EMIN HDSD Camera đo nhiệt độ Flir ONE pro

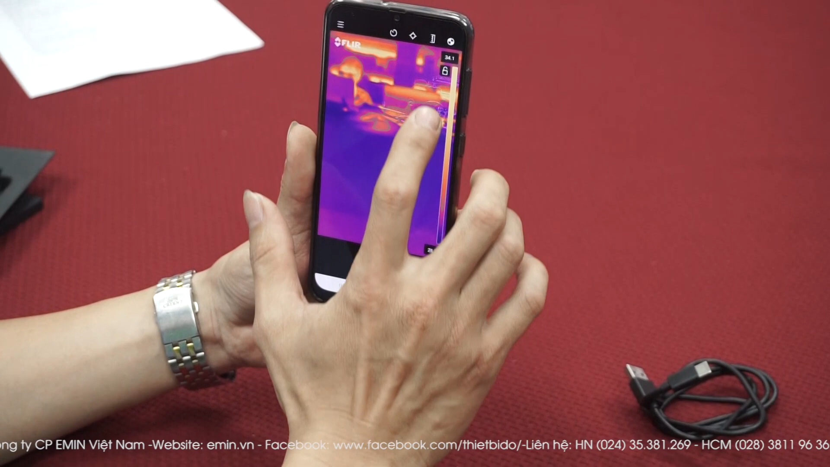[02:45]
Ở đây thì chúng ta sẽ chọn được các điểm ảnh, các thứ tự.
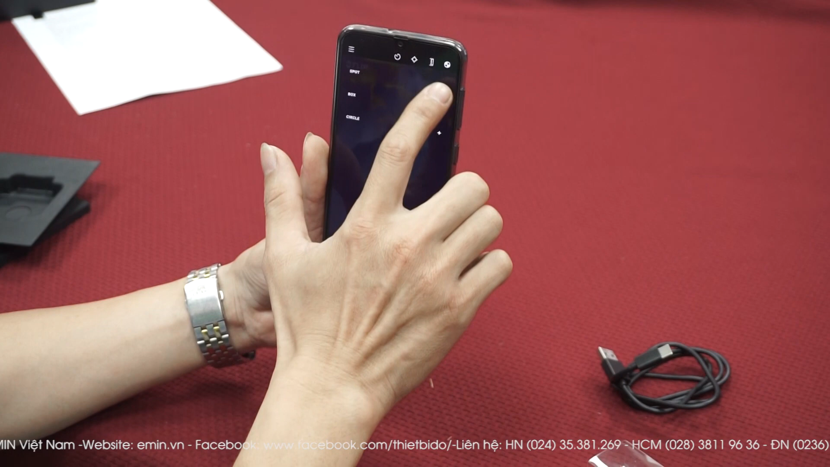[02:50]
Ví dụ chúng ta sẽ đặt cái con này, con 1 và chúng ta sẽ đăng nó lại.
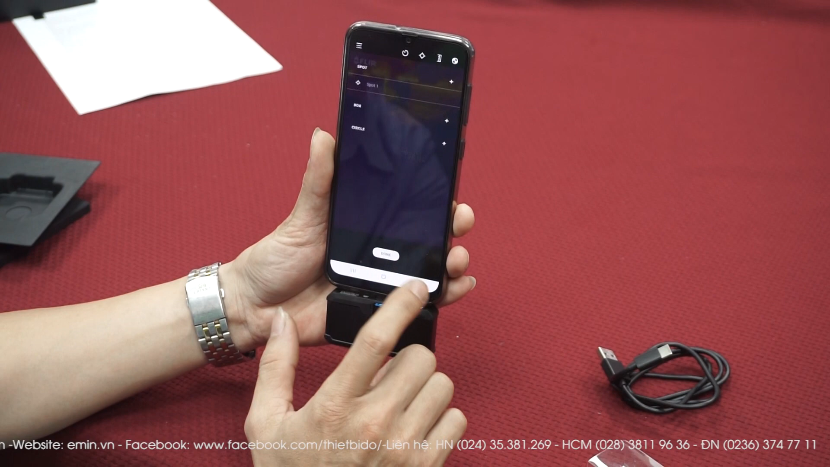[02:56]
Đây, chúng ta sẽ có điểm, chúng ta sẽ có thể ghi được điểm để lấy nhiệt độ.
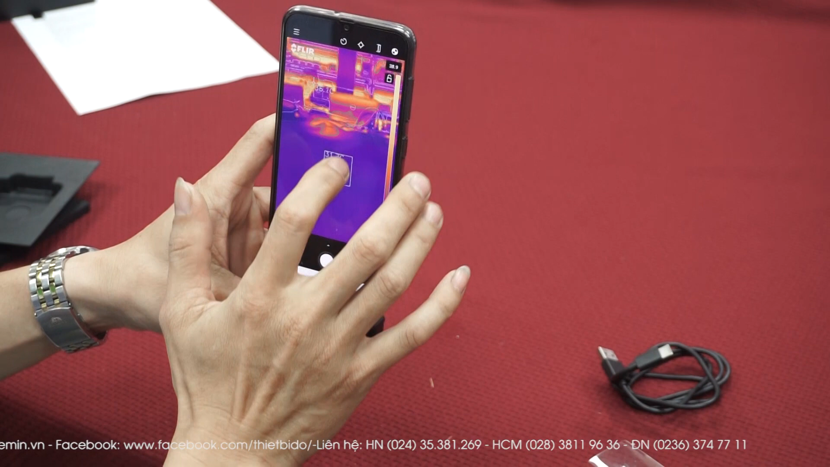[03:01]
Nếu là book, có thể khoanh vùng để chỗ được. Đấy, ví dụ. Đưa cái điểm ảnh, ví dụ chúng tôi quay một bạn kia đang ngồi kia thế nào. Đấy, có thân nhiệt vào đây. Anh em lộn này. Còn xóa đi chúng ta chỉ cần gạt sang như thiết bị Android bình thường. Chúng ta sẽ xóa đi.
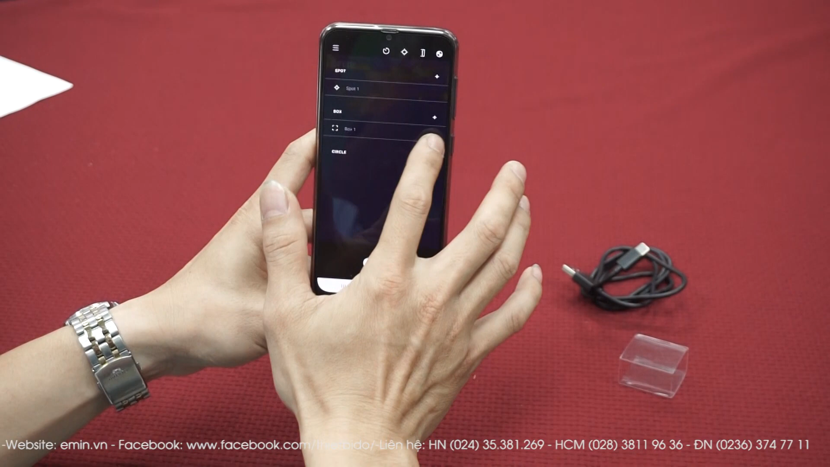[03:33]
Đặt nó lại là chúng ta sẽ hết.
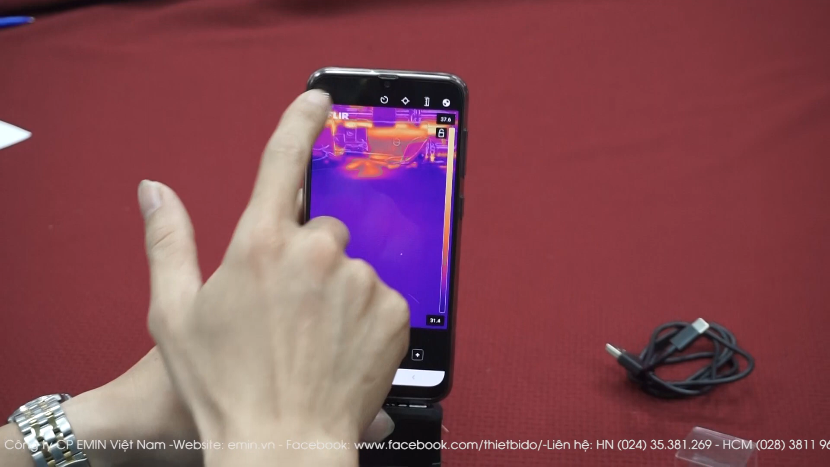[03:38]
Đây là chế độ các chế độ setting, cài đặt đi sẵn không này.
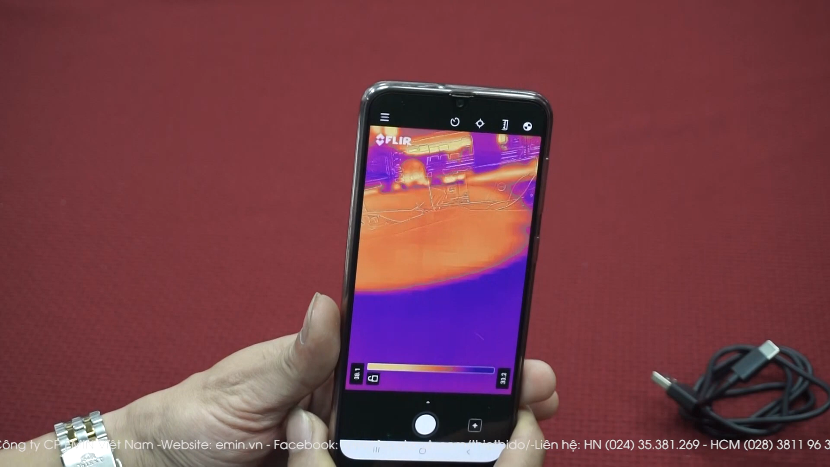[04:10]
độ phân giải nhiệt là 160 x 120 pixel và
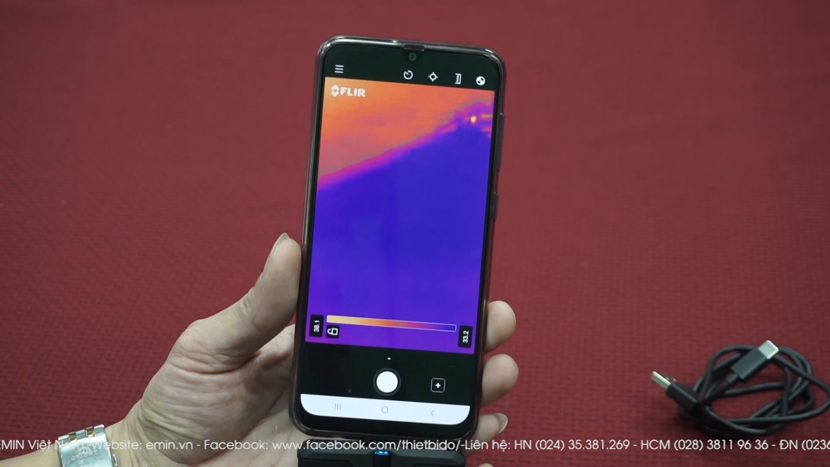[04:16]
độ phân giải điểm ảnh là 1440 x 1080, rất là nhỏ gọn.
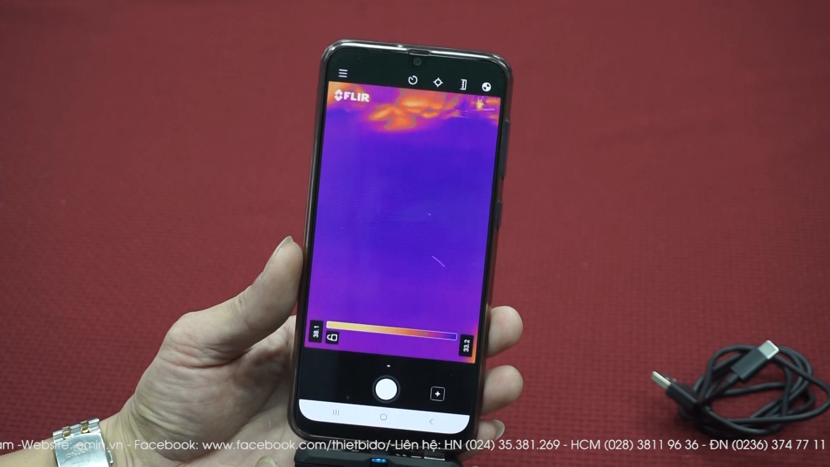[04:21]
Nhiệt độ hoạt động từ âm 20 độ cho đến 400 độ C.
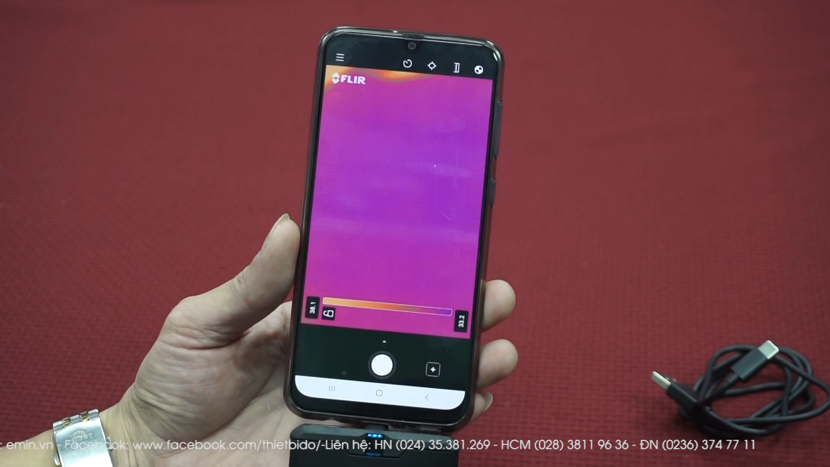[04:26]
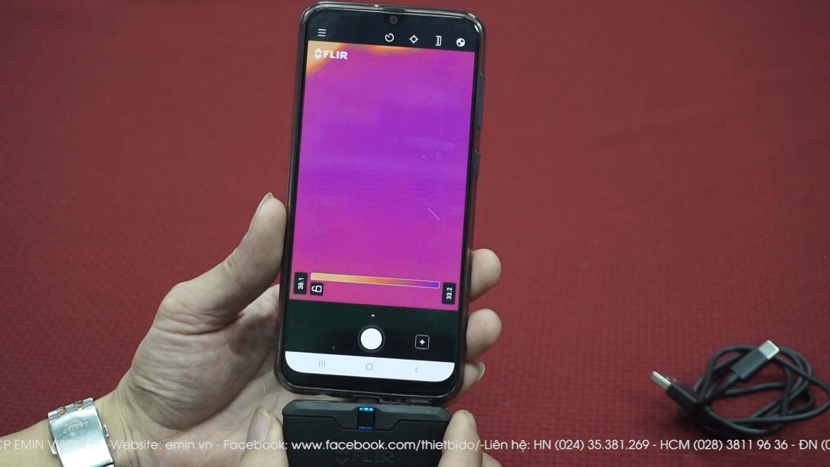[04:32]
Độ nhạy của nhiệt là 150 mili.